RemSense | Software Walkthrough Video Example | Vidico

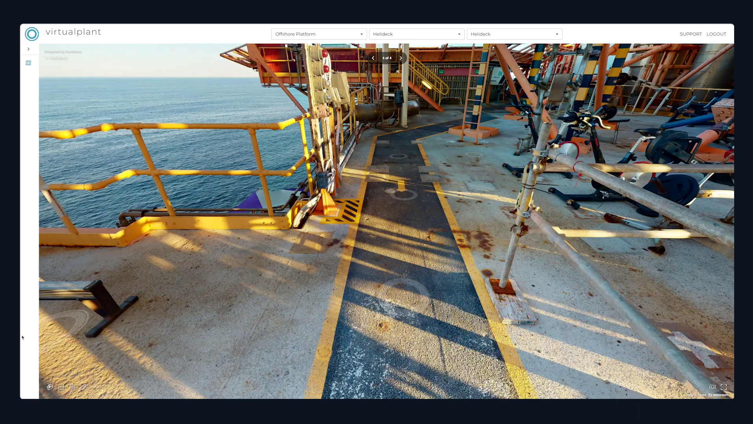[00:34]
Virtual Plant enables remote measurements within spaces,
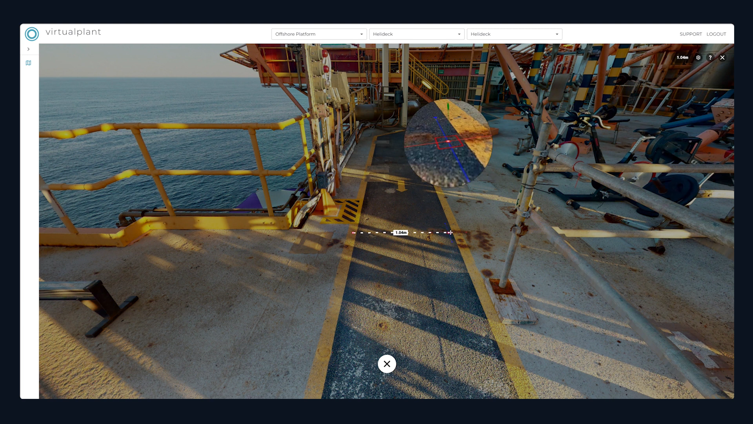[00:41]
allowing you to choose between different measurement units and features.
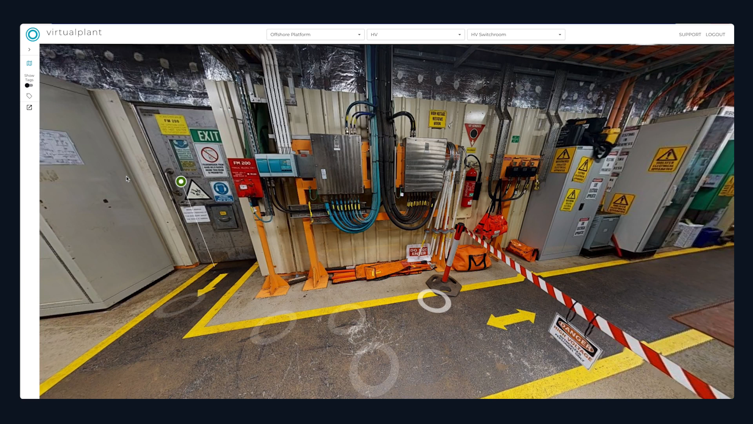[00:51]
Use Virtual Plant's search to identify existing or unregistered assets via tag number or asset ID.
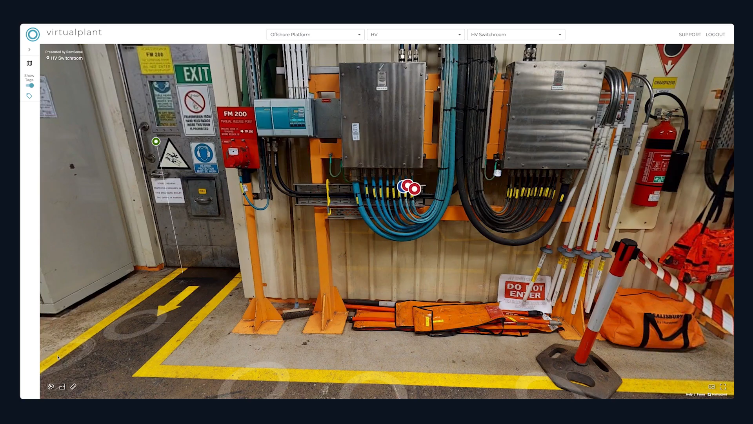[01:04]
And visualise the space plan,
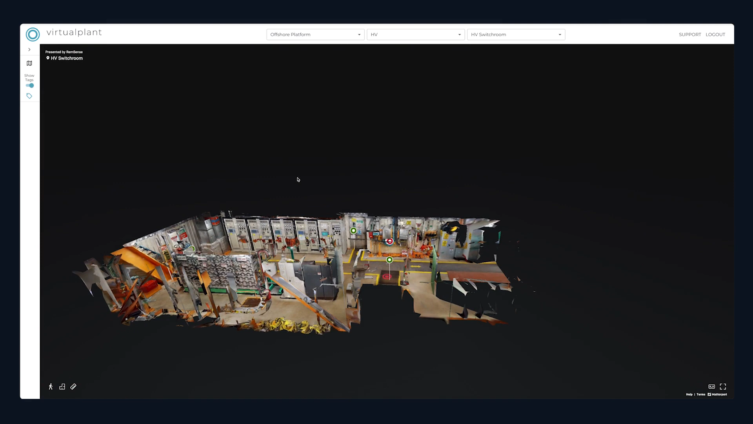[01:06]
however big or small it is, by using the dollhouse map view.